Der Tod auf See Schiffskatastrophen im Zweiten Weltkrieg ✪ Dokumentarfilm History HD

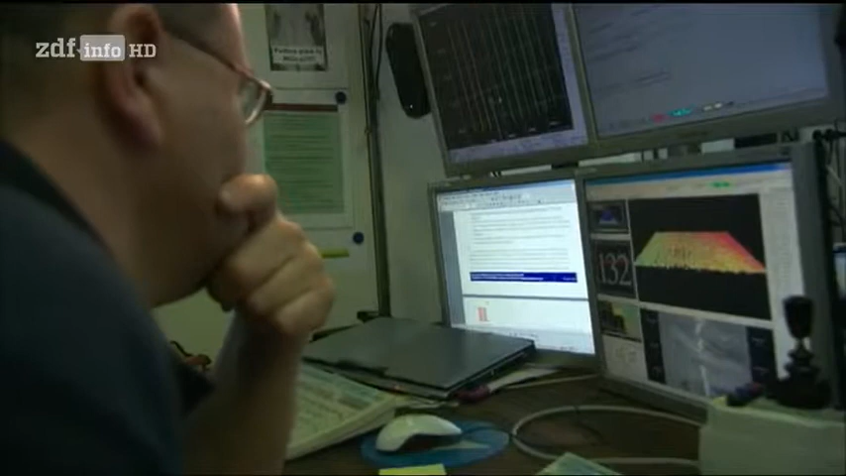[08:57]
Das Seitensichtsonar zeigt ein Wrack, dessen Größe der Stäuben entspricht, aber irgendetwas stimmt nicht.
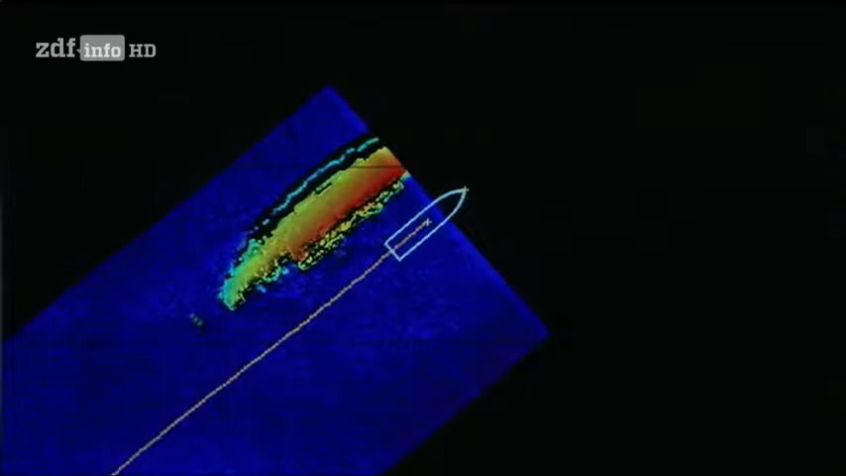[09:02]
Augenzeugenberichte besagen, dass das Schiff mit dem Bug voraussank und dann mit aufgerichtetem Heck in zwei Teile zerbrach.
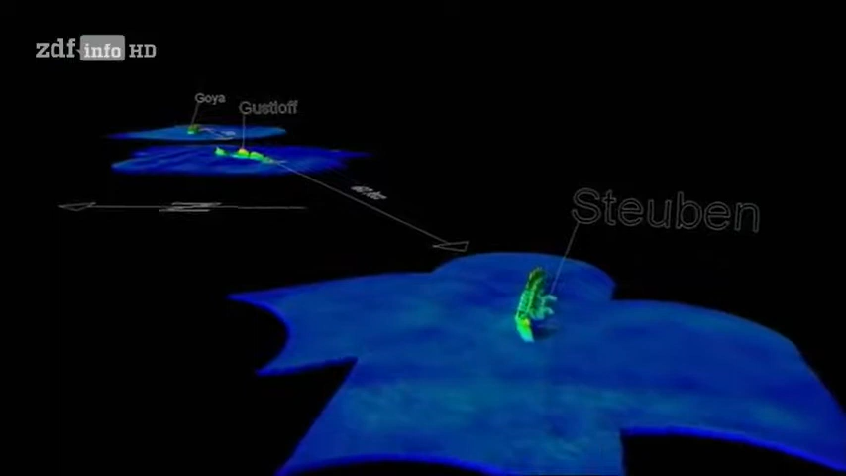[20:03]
Die Expeditionsteilnehmer wollen den Untergang der Wilhelm Gustloff näher untersuchen, der mehr Menschenleben forderte als jede andere Schiffskatastrophe in der Menschheitsgeschichte.
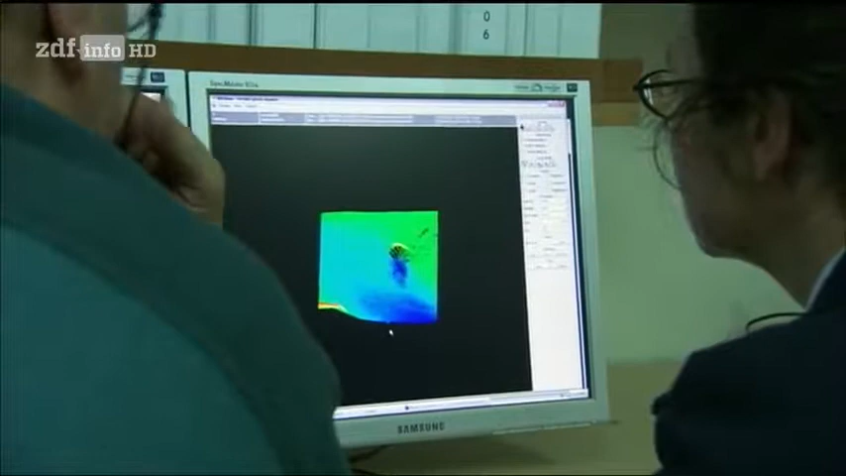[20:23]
Das Wrack ist über 200 Meter lang, seine Position gut bekannt.
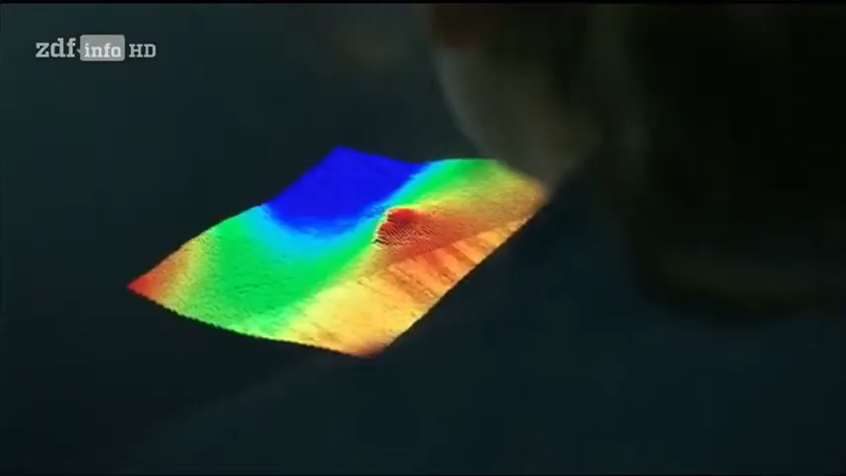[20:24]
Als die Expedition an der richtigen Stelle eintrifft, erscheint die Wilhelm Gustloff auf den Bildschirmen im Kontrollraum der Franklin.
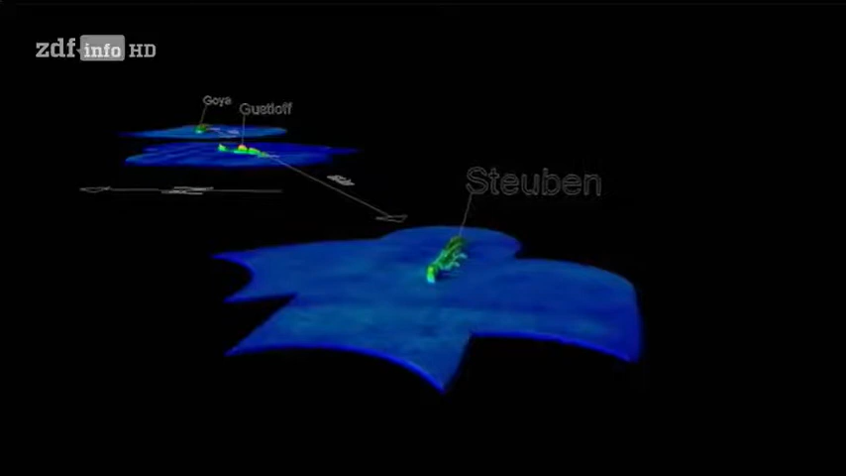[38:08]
Die Wracks der General von Stäuben, der Wilhelm Gustloff und der Goya.
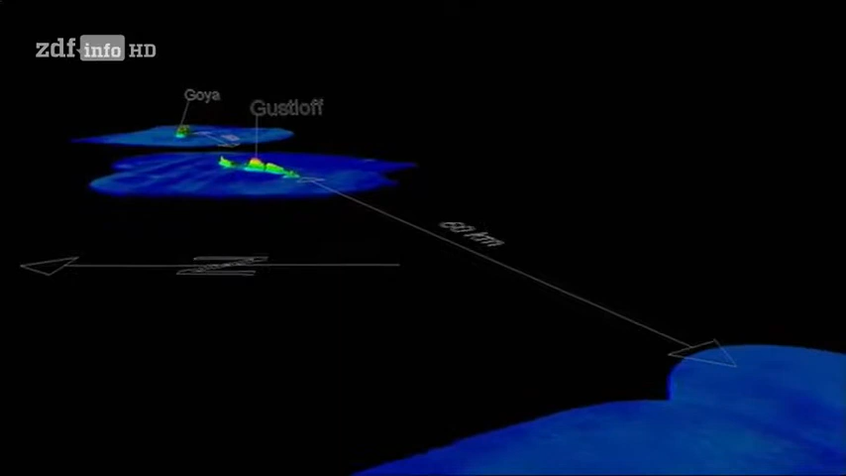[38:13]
Alle auf derselben Route in der südlichen Ostsee, die während des Krieges als Zwangsweg 58 bekannt war.